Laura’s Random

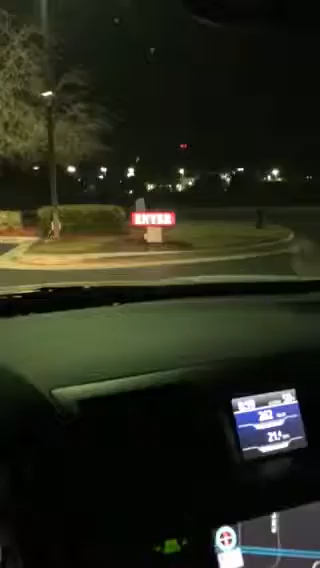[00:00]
Oh, you could enter up in here. Wow, these people busy.